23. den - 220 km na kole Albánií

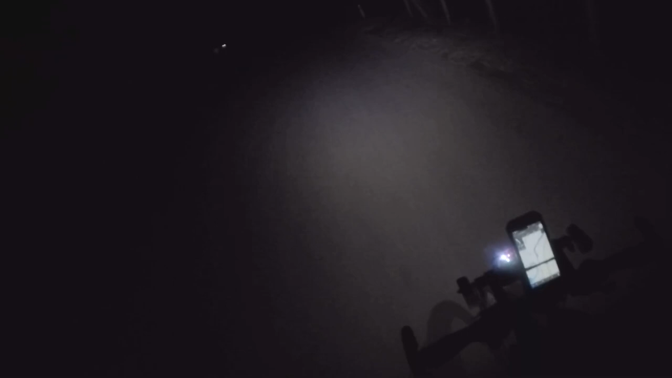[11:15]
Jsem tady už asi 15 km nepotkal žádné auto, což je super. Tak jsem si tady zastavil uprostřed cesty.
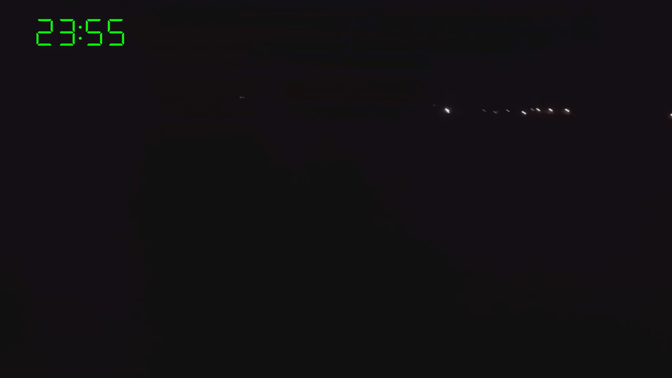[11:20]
Všechny světla jsou poměrně daleko. Venku je příjemných 21, už je sucho, fouká lehký vánek. Jsem nakonec rád, že jsem jel dál.
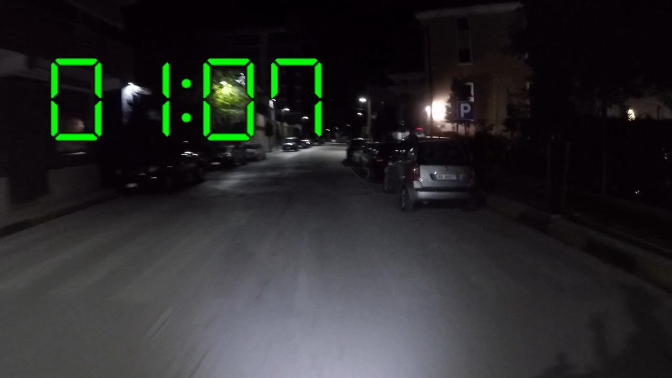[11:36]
Tak projíždím teďka už spícím městem Vlore a cestou sem mě prohnali psy.
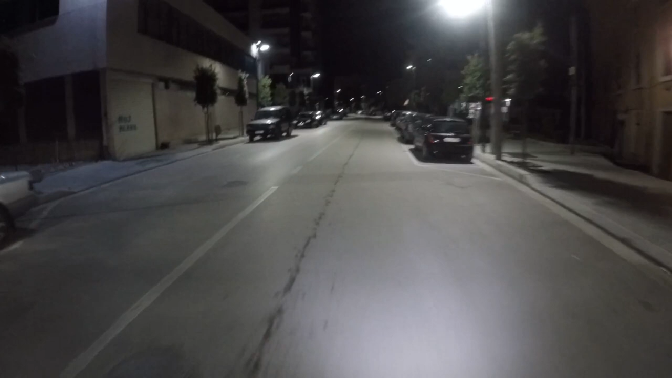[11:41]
Jeden z nich byl obrovský a on byl za branou, za plotem, ale jak mě viděl, tak se prodral ven pod branou a začal za mnou petat takovou rychlostí, že jsem mu sotva ujel. A to jsem měl zrovna z kopce. Jsem tu měl jako opravdu velký strach. Vytáhnul jsem si pepřový sprej. Teďka vozím v kapse pepřový sprej. No lidi, je to tady nádherné. Jsem v tom Vlore, jedu podél pláže.